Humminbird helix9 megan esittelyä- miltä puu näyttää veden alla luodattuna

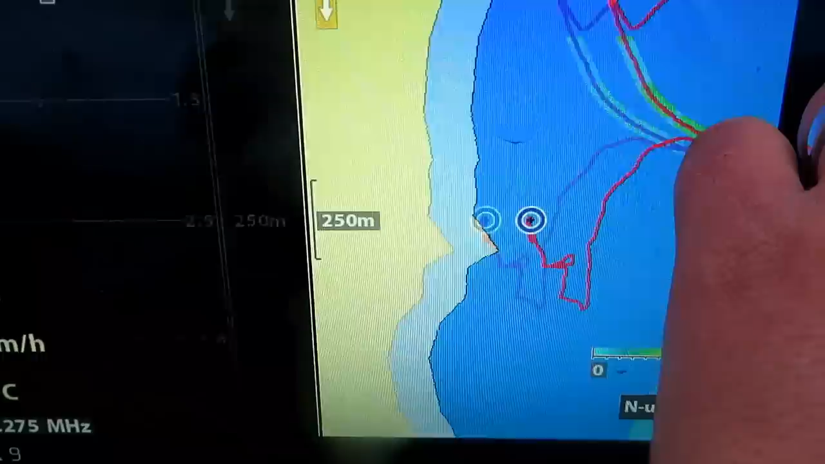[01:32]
Tuossa näkyy Dawn Vision tavallinen kaiku kartta.
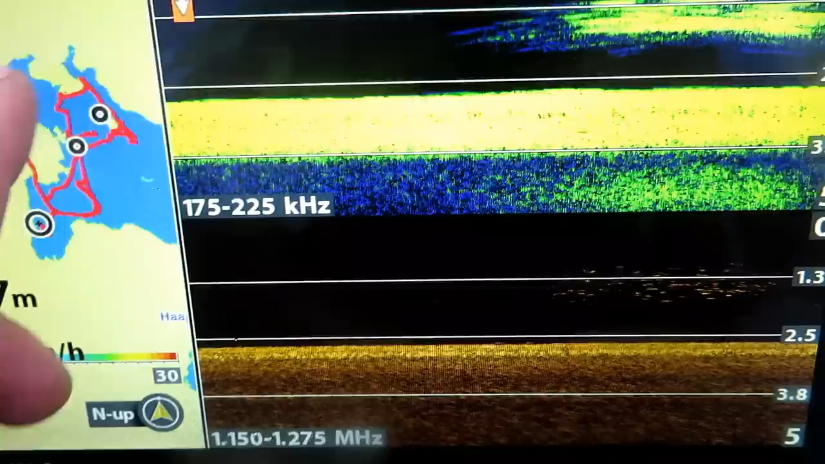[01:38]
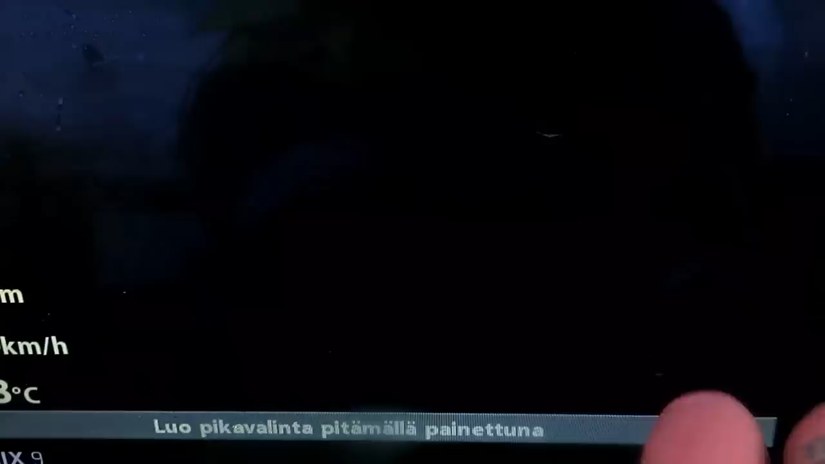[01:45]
Ja sitten tuosta markkinopista sitten,
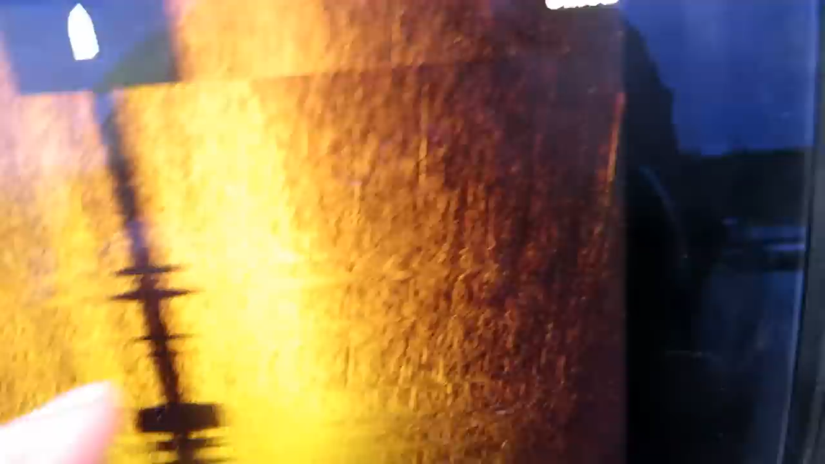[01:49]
niin siitä pystyy ottamaan kuvia tästä, kun pannaa pitkään, niin se ottaa tuosta näkymästä kuvaa. Oikein tuossa, niin tuossa näyttää, niin näypä näytän, tuolla VCO tukki, uppo tukki.
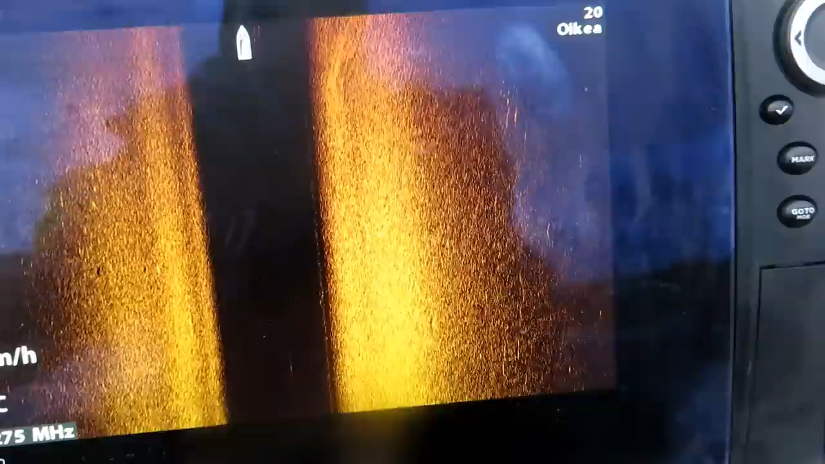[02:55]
Voi aion vielä uudestaan jättää eri kulumasta. Voi aion vielä uudestaan.
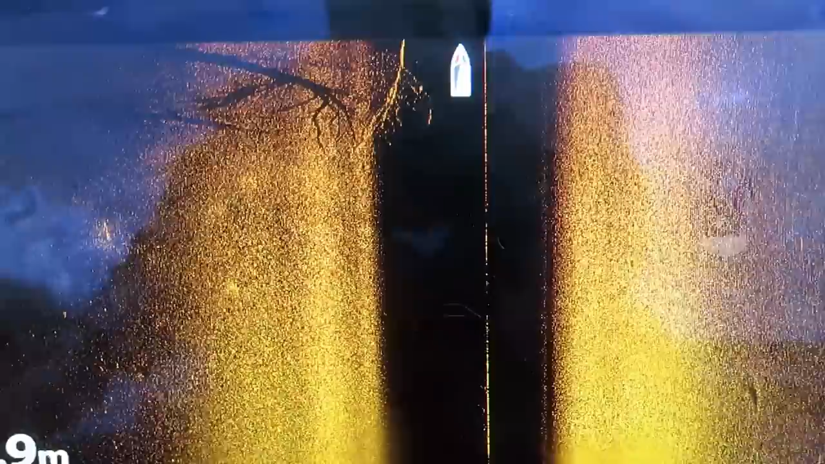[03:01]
Joo, nyt se piirti sen. Eri kulumasta tuli.
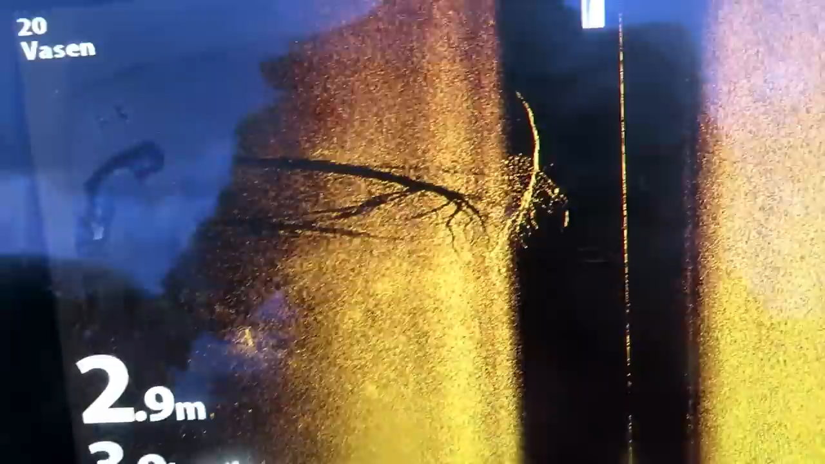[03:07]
On screen: depth 2.9 m
Se on semmonen.
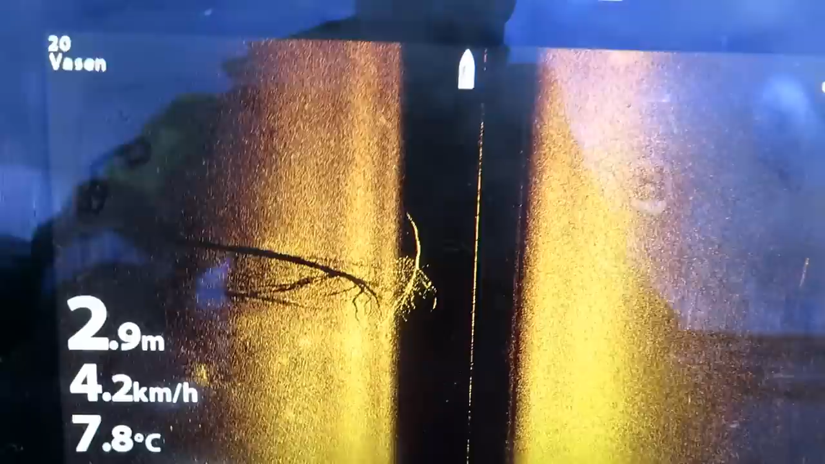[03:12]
On screen: depth 2.9 m, water 7.8°C, speed 4.2 km/h
Tuosta taittaa nyt screenshotti.
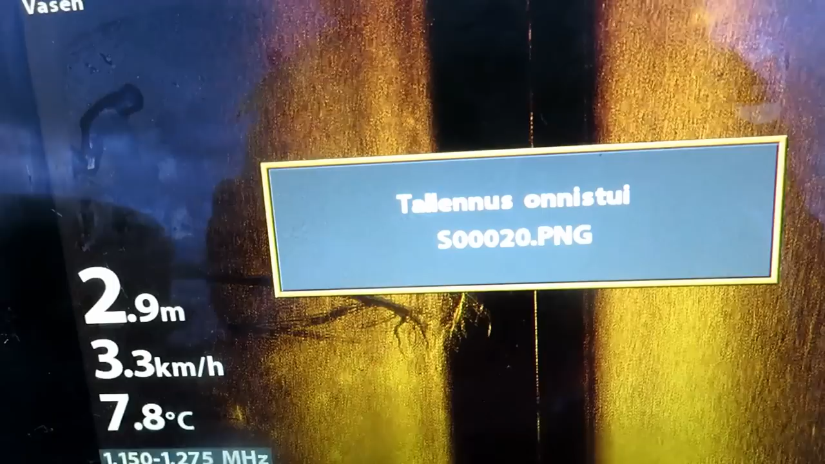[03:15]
On screen: depth 2.9 m, water 7.8°C, speed 3.3 km/h
Niin. Kuinka se tallentti. Se on semmonen.
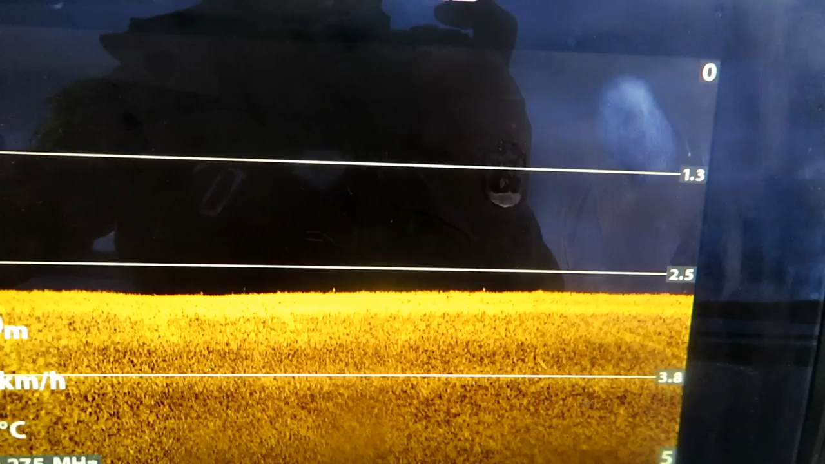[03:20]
Nyt ajet taas sen saman tuki puun yli.
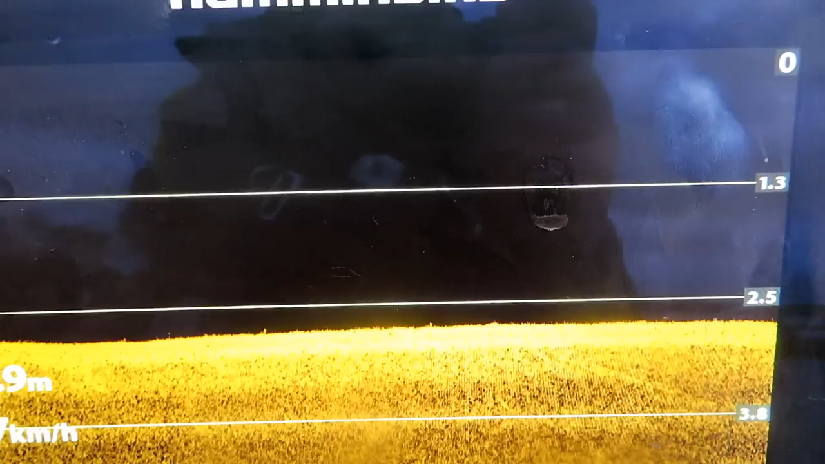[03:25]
Niin ajet tän Rown Visionille. Eli nyt se näyttää yllältä päin.
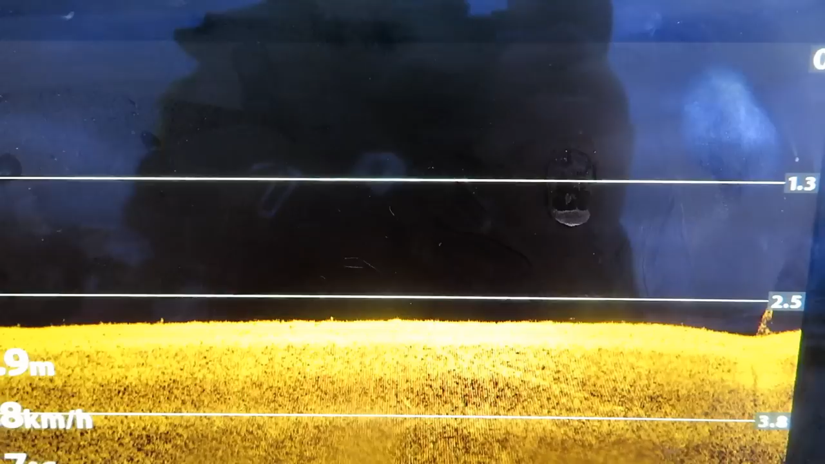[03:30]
Sen minkä se äsken näytti sivusta.
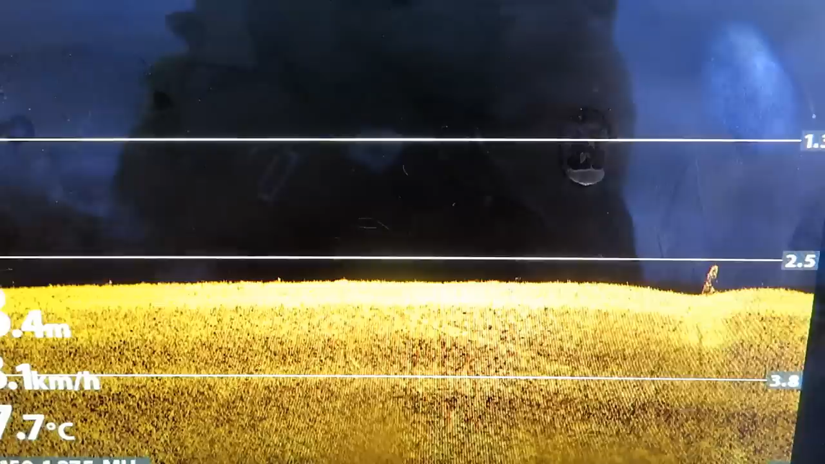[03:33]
Niin. Katsotaan miltä se näette kun se yllältä päin.
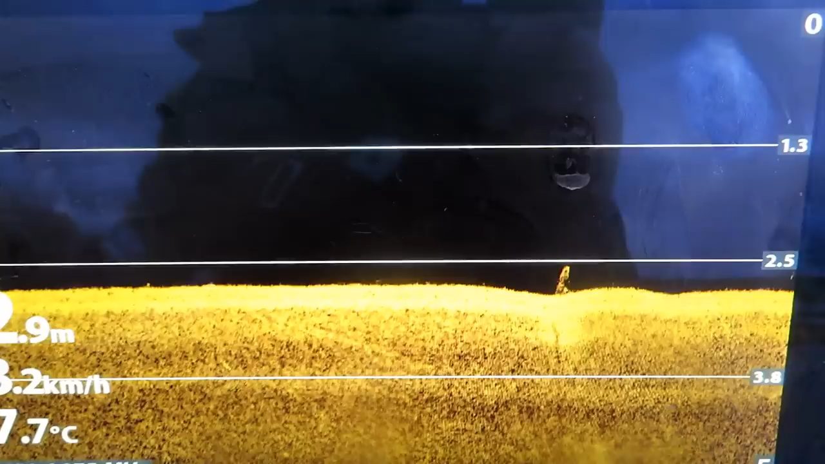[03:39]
Kuvaa.
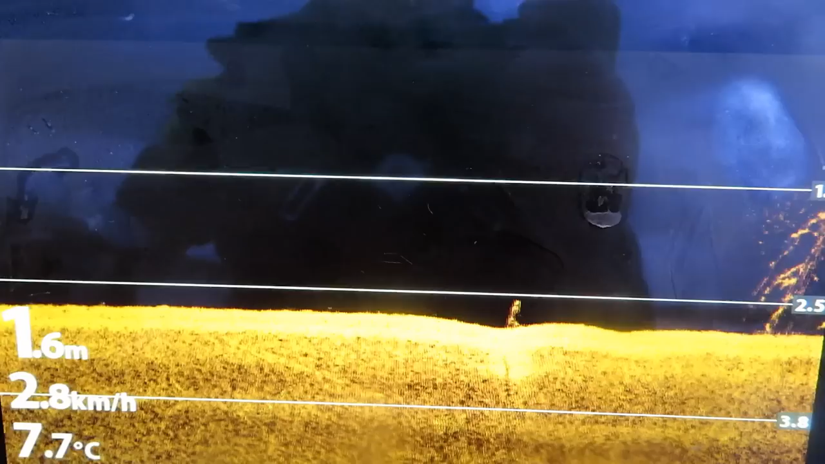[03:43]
On screen: depth 1.6 m, water 7.7°C, speed 2.8 km/h
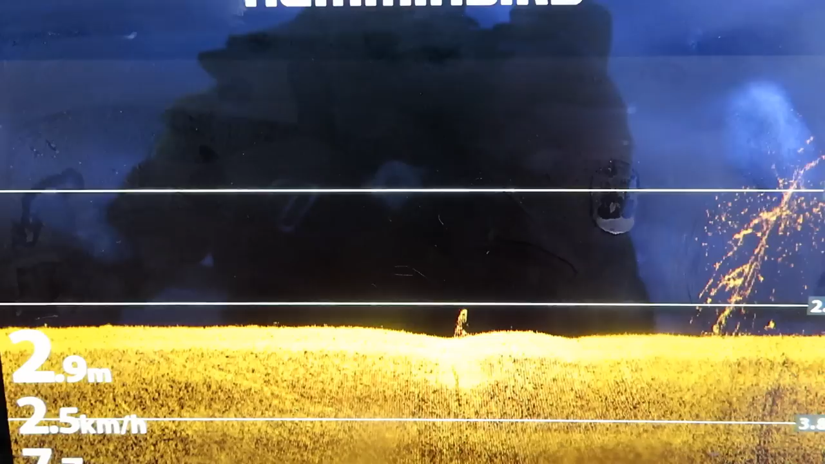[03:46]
On screen: depth 2.9 m, speed 2.5 km/h
Katsokaa. Nyt siinä näkyy se oksa. Mikä näkyy äsken siltä pohjasta.
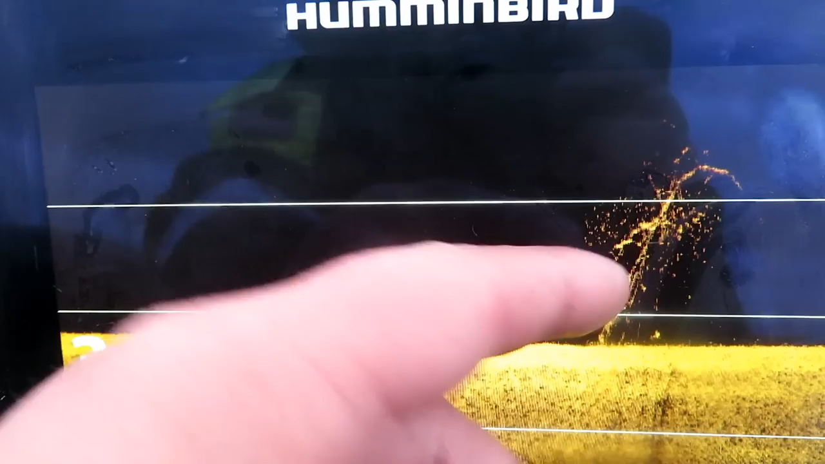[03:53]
Nyt se näyttää niinku yllältä päinsä.
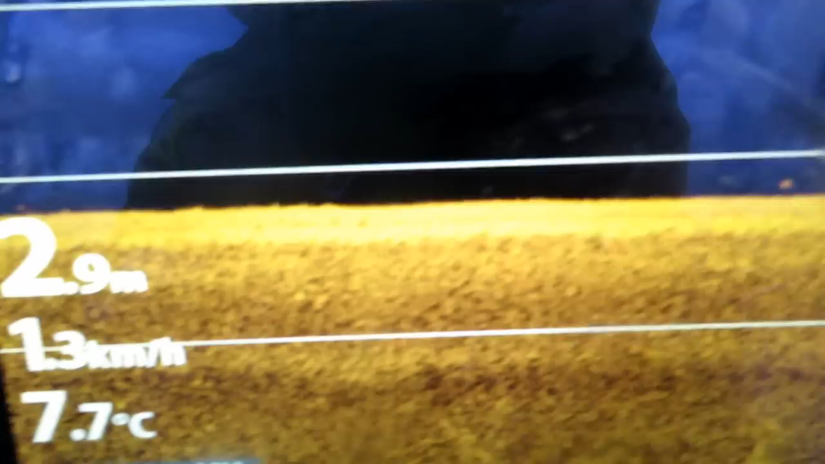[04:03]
On screen: depth 2.9 m, water 7.7°C
Katsokaa.
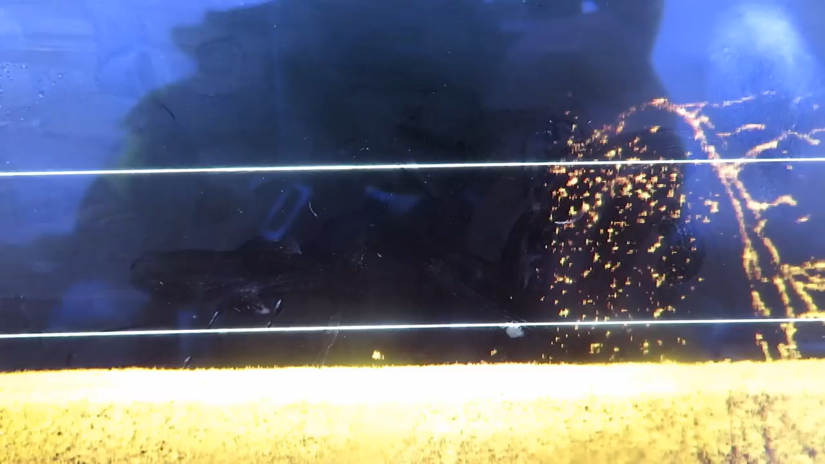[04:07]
Nyt siinä näkyy se oksa. Nyt se näyttää niinku yllältä päinsä. Se tuosta. Meillä näkyy oksat ja pelit peinyssät.